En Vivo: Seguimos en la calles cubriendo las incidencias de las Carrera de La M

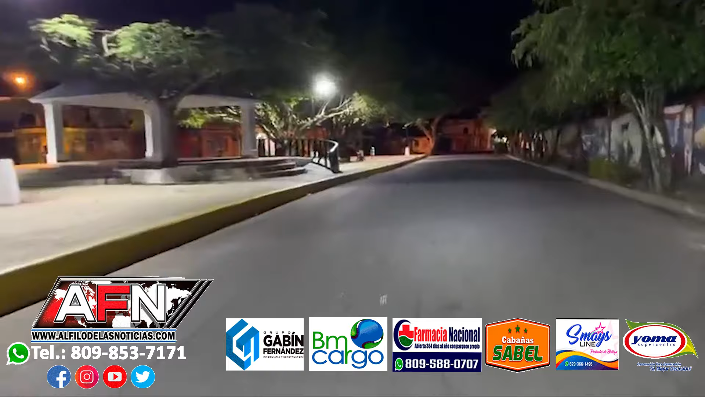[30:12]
cómo era que se ponía esta vuelta aquí. Chach. Y ahí se despecuezaban muchísimo. Ya, muchos con patas menos, brazos menos, o ya tú sabes, mira por aquí, toda esta vaina, volvían para arriba, por aquí,